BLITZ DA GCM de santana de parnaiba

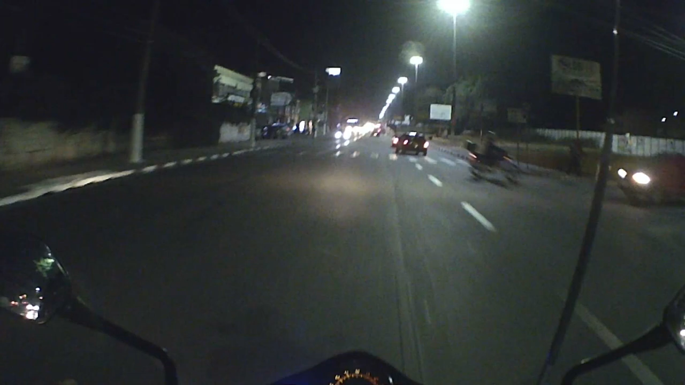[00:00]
Tem uma viatura parada ali na frente, ali pessoal, será que os caras estão parando?
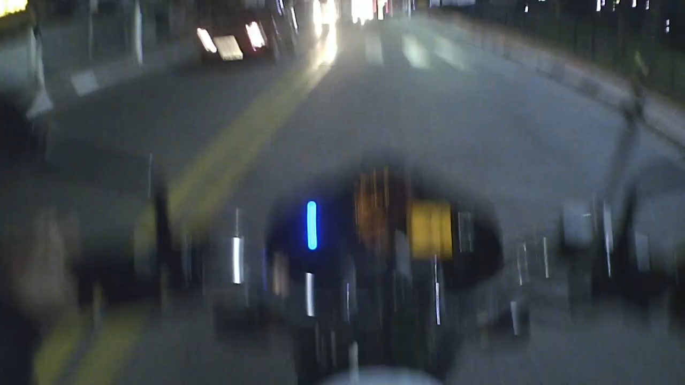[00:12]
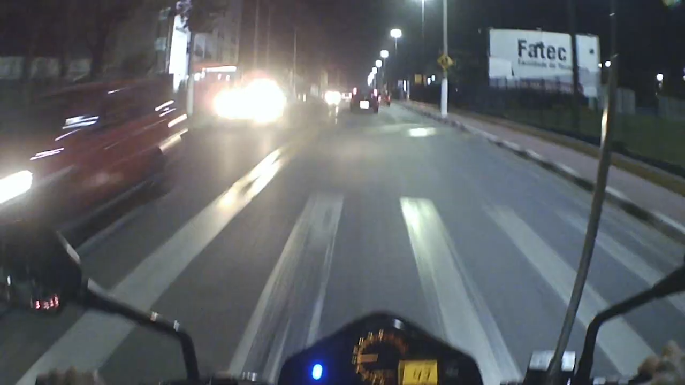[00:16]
Tem uma viatura parada ali, acho que os caras estão enquadrando,
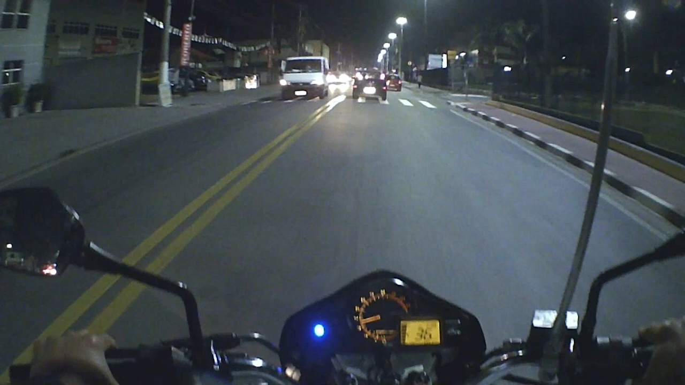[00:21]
acho que os caras estão parando galera, uma viatura de um lado e outro de outro Alguma coisa aconteceu ai,
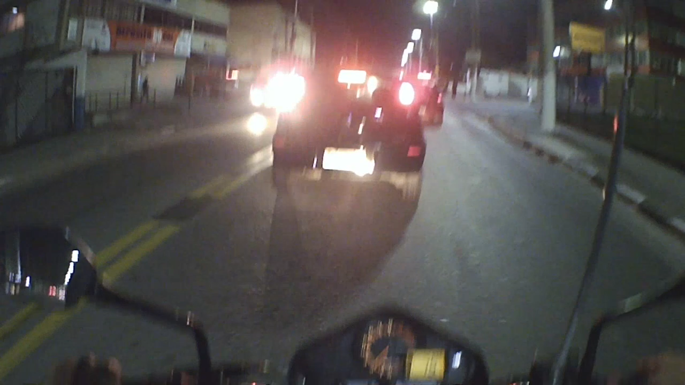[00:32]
vou achar o farol aqui, vai parar nois quer ver, é louco, DCM ai DCM fi,